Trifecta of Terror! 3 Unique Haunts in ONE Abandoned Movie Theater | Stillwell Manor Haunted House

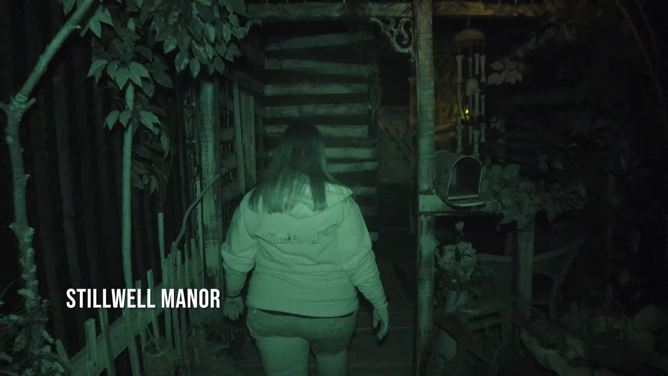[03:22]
And creaky floors. Oh, that door just shut by itself. Uh-oh.
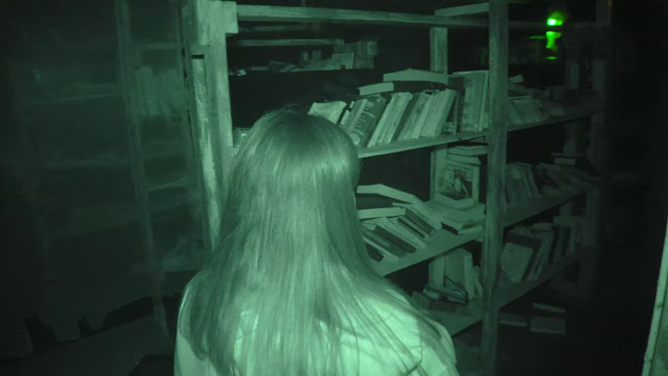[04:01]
Uh-oh. Who's that? She may not like people. That one of her friends? Uh-oh. Oh. Oh. Oh. She's sniffing. Oh.
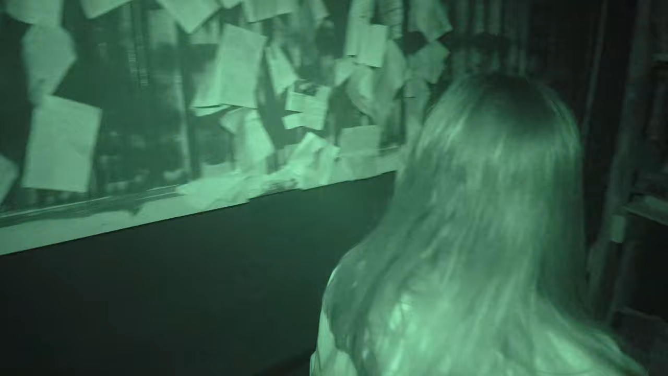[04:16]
Now she's closer. Uh-oh. She's gaining on us. Sniffing. I'm gonna go this way.
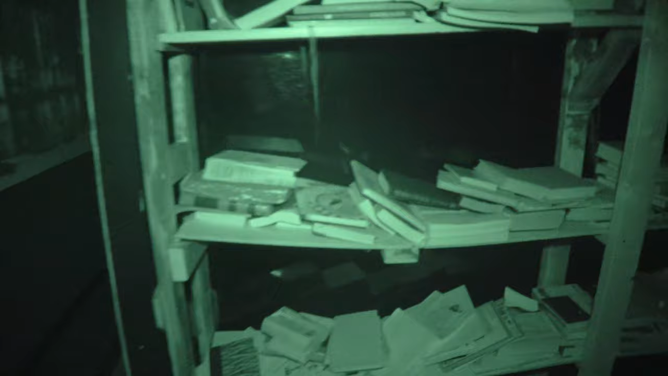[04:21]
She must have warmed up to us after sniffing us. Oh man, it's getting dark. I can see just fine.
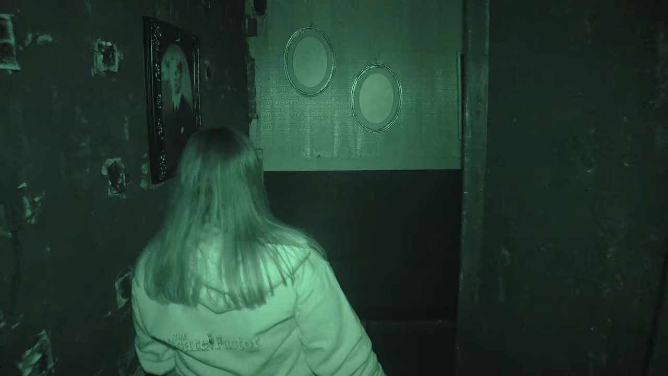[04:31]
Uh-huh. Oh. Cozy lady. Hold on.
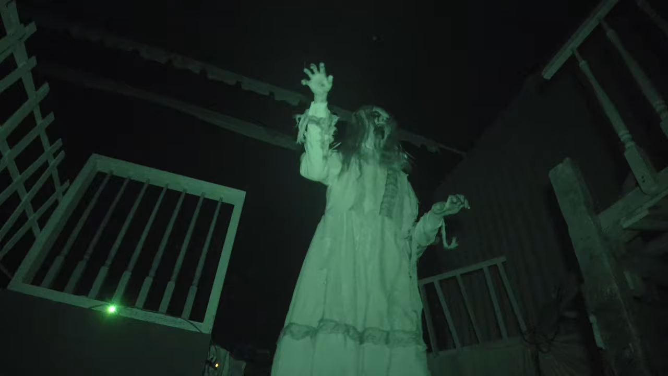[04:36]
I don't think she likes us in here.
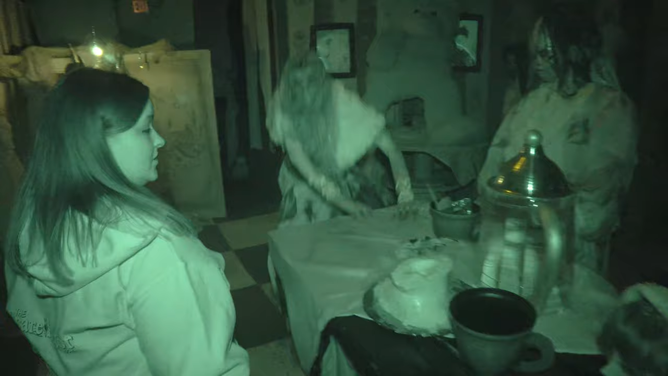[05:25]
Those are some. Ah! Oh, that one's real. Oh. I knew I smelled company.
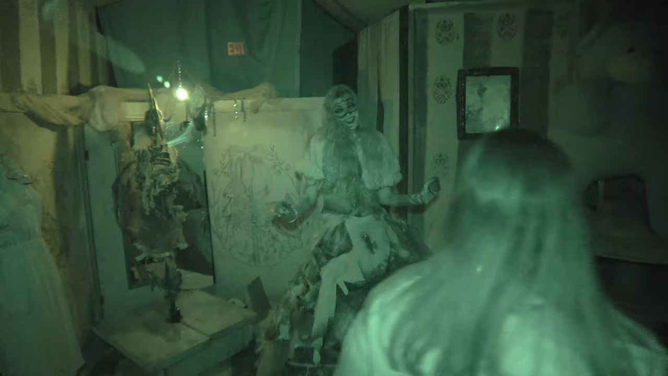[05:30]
Yeah. Oh. She was trying to smell you earlier. I'll have some fun. The party's just begun. I think I'm good. I can see. Oh, going this way. She has an amazing dress. Fun. We gotta find more people to have fun with.
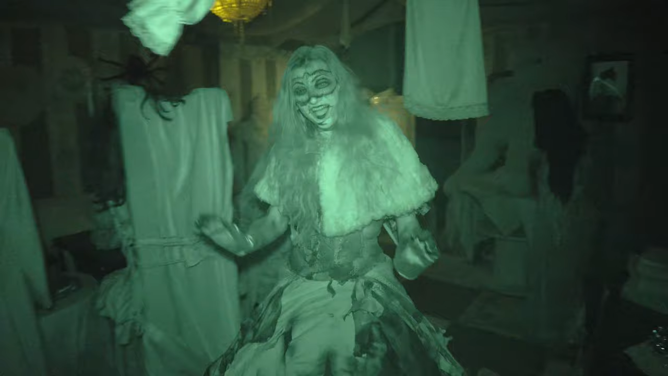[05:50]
Well, if you must leave, bye-bye. Bye-bye. That was moving by itself. Yeah. Haunted crib.
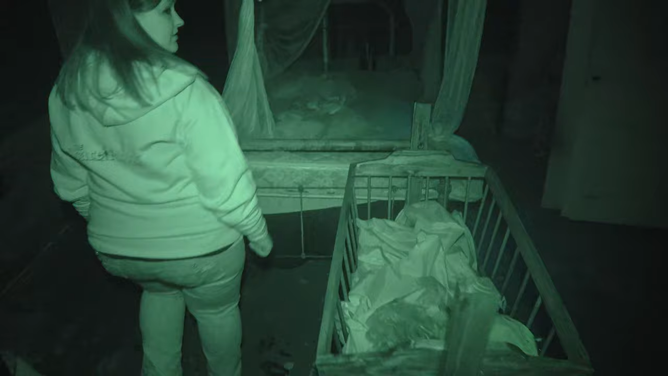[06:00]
Oh, jeez. Where did she come from? Getting the crap scared out of us.
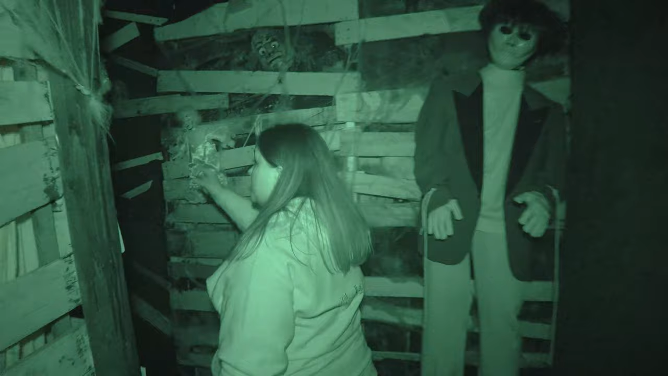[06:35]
And see, all the stuff is moving, so something's in front of us. What? It's the ghost. This is. Look at that doll. Ha ha! Uh oh. Oh, that also looks like a doll. I kill. Oh, you kill.
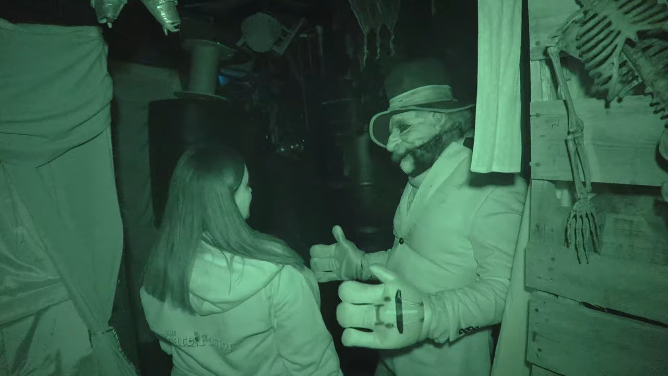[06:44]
Okay, well. Make puppet. No. Oh. You want stuffed? No. No, I don't I'll think use so. The finest cotton. Oh, no. Forever on my knee. Oh, Lord. That's not creepy at all.
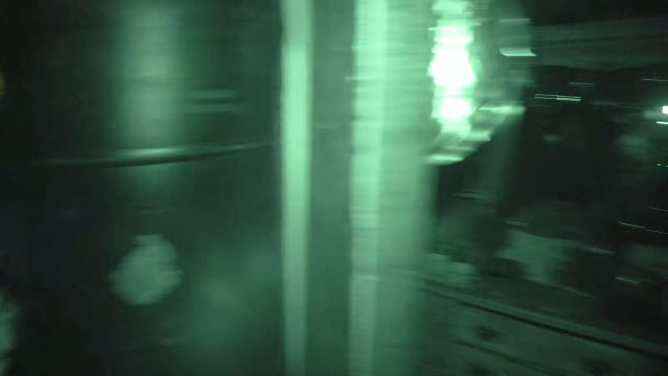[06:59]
Oh, my God. He is creepy.
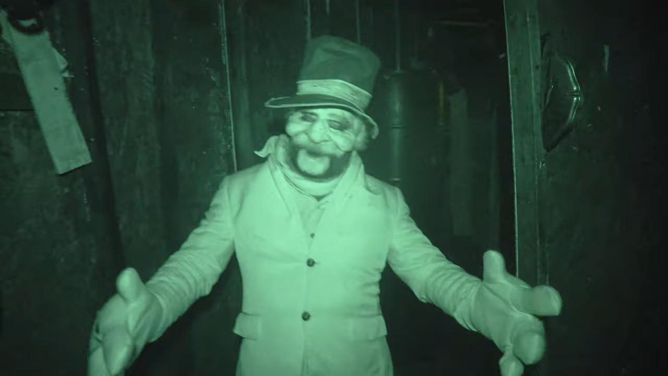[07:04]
Holy crap. He's growling, too. Oh, my. Oh, God. Scary puppet.
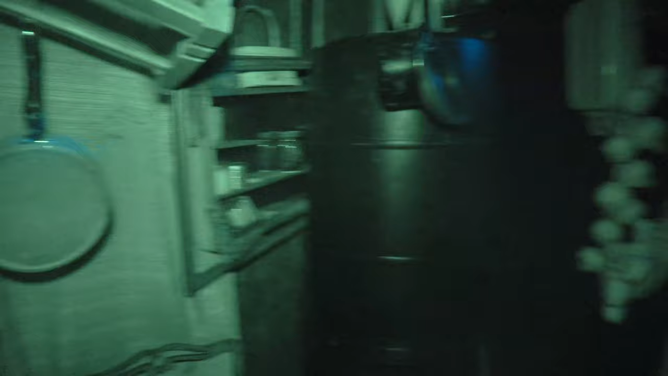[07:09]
Giant puppet. Well, he's still Let stuck me us. Out. You got to go fast. Oh, my goodness. The hell? He wanted to stuff us forever and set us on his lap. Shit! I don't want to be stuffed on his lap. I did lap.
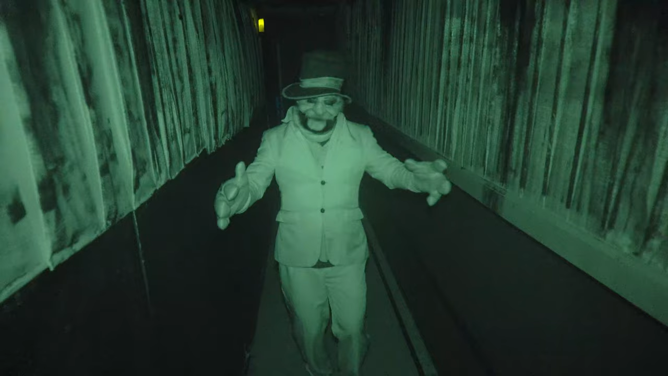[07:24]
Not see him come up there. I was watching the whole time. Nope. He's quiet. Ooh. Wow. There's a rather large cat. A rather large pussy. There's rats. Mises. There's two rats. Ooh, big possum. Don't you bite.
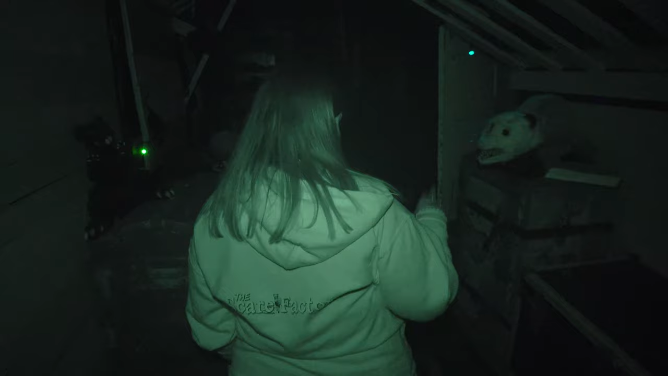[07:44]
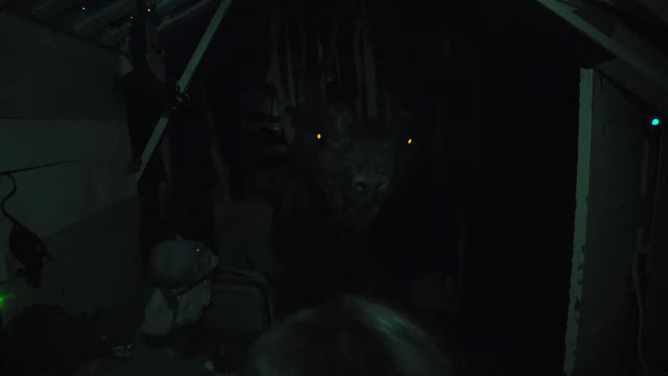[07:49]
Whoa! It's a big Meeses. Me into Tyler.
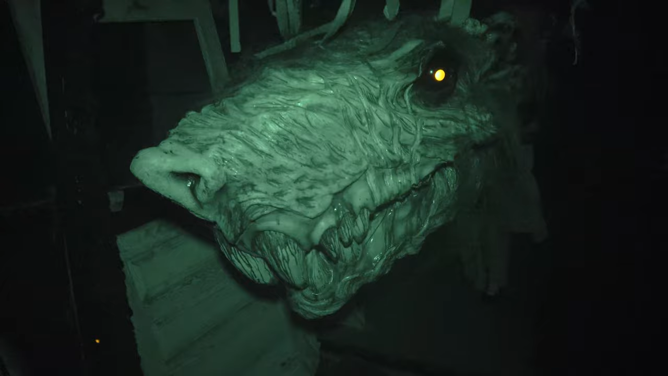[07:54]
Big Meeses. Oh, big Meese. Yeah, yeah. Biggin. Oh, here he is again.
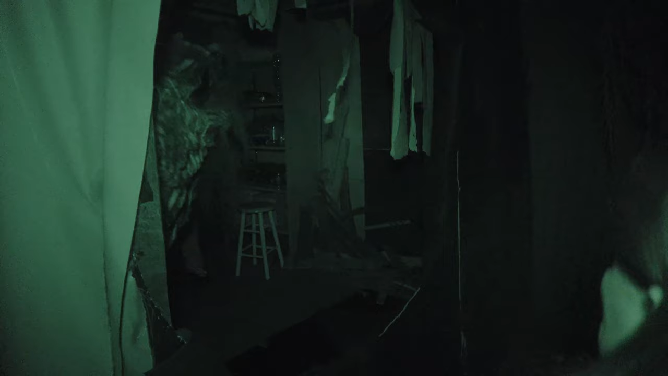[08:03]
Oh, God. Ah. That is a big Meeses. They've definitely fed that thing something. Mm-hmm. He's been here for a long time. Whoa!
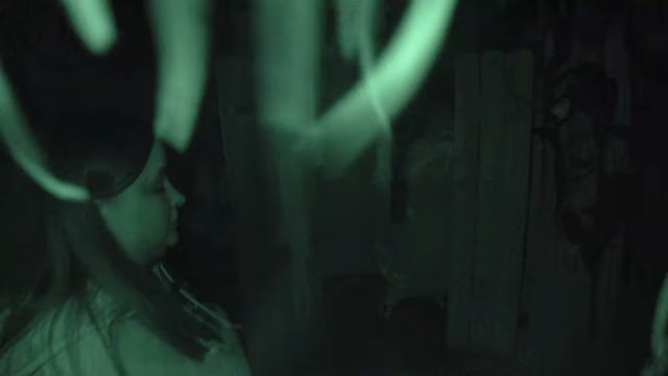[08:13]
The way that they've got these lights in the fog, I can't see what's beyond the lights. Ah! I couldn't see it. Oh my gosh, see, they shot.
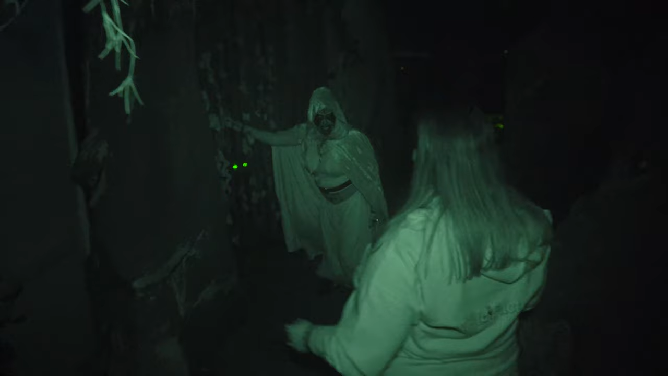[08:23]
To my swamp. Oh, jeez. Or my monsters await you, dear. Oh, swamp witch? No.
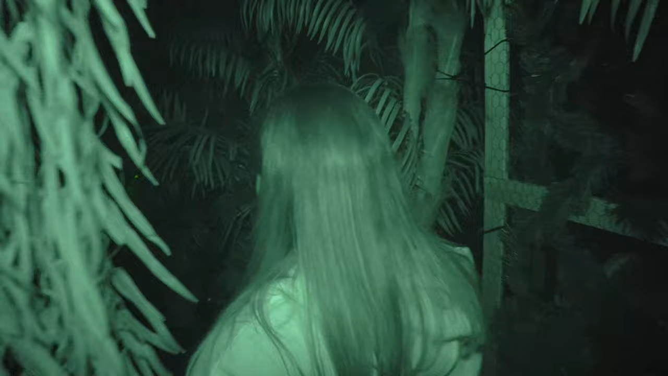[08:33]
All right, and this is a nice swamp. I can't see through it. Oh, there's a jack-o'-lantern.
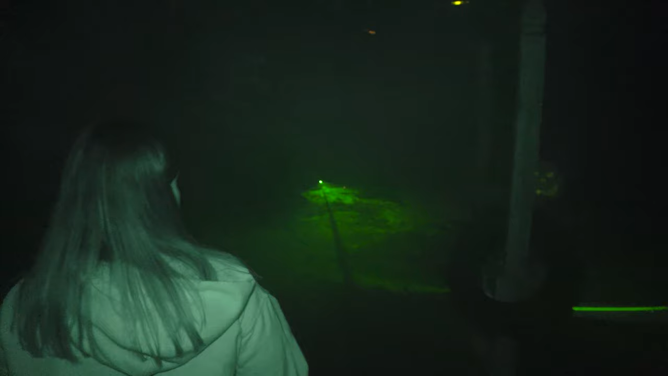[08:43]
See, it's not as bad as it looks. She's still growling back here. It's safe, right? A fear.
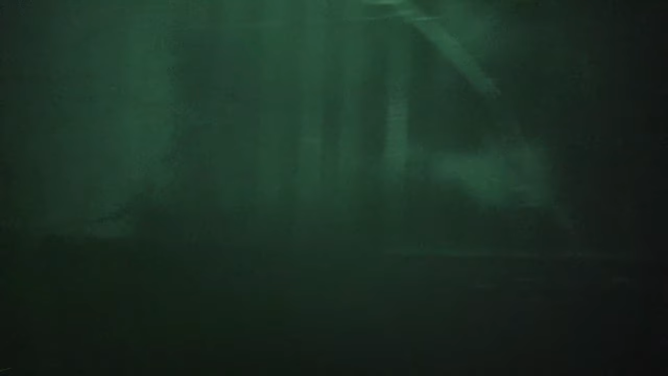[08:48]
Awaken. Oh! No, do not he is awaken. Not safe.
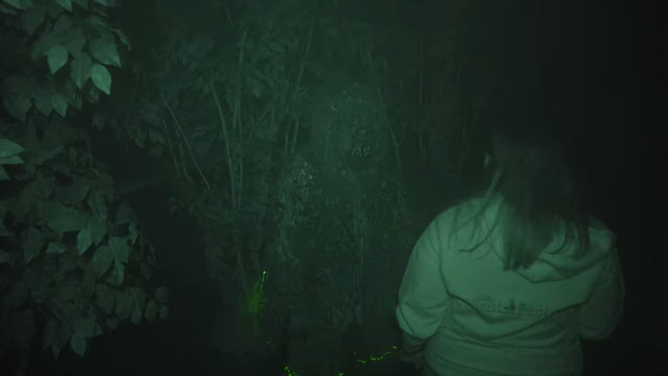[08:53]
There is a monster in the bushes. Oh, and it's following me. It's a bushman. It's a bushman. Hello. Oh, good God.
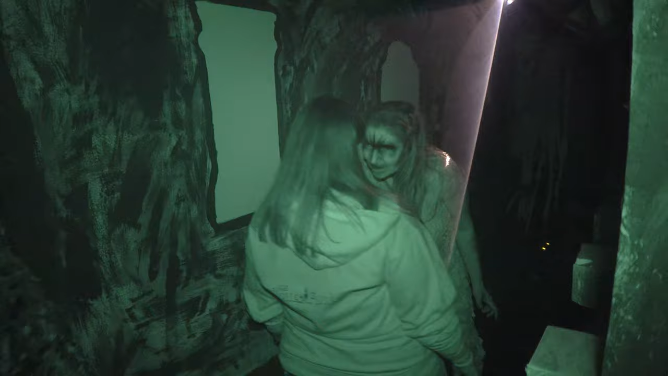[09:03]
That's a good hiding spot, too. Whoo, right there in the dark.
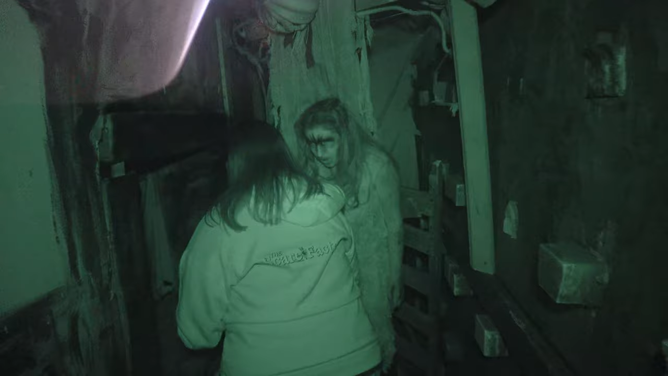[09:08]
Oh, yeah. Oh, growling.
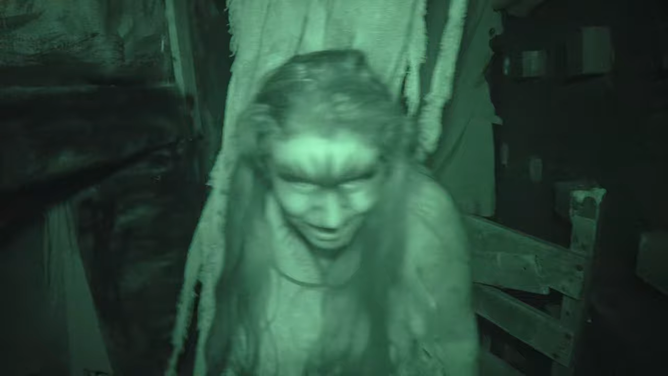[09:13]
Ooh, this is squishy. Ooh. This is open. Are we having fun yet? Oh, yeah. Yes. Oh my, he's got no. These sparkly sparks. You're having plenty of fun. You're stuck down here for eternity with me.
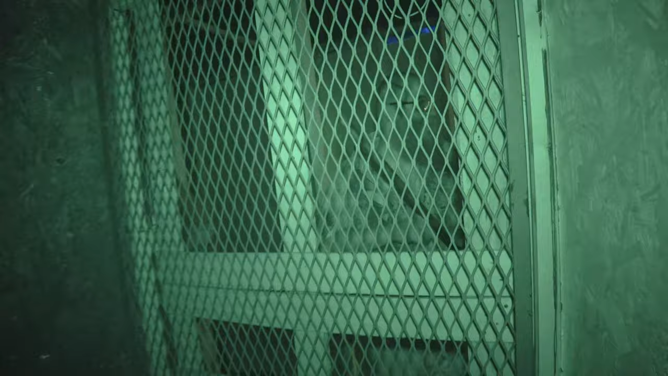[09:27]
Uh-oh. I don't think that's the preferred method. See a nice leg and arm?
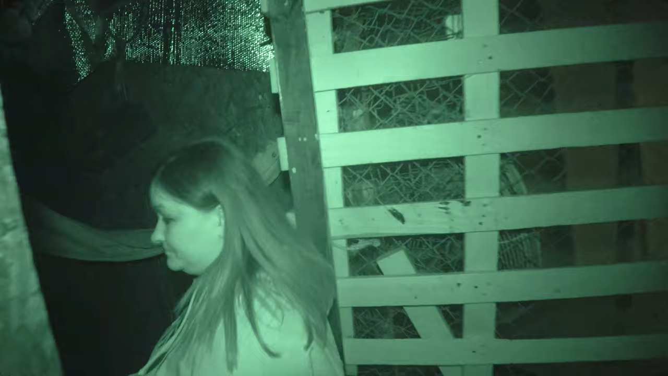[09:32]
No. Maybe a brain or two. We ain't got no brains. Gorgeous.
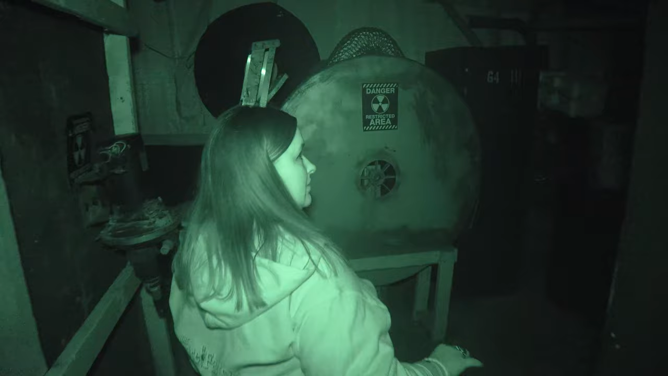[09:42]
That's a good hiding spot behind that door.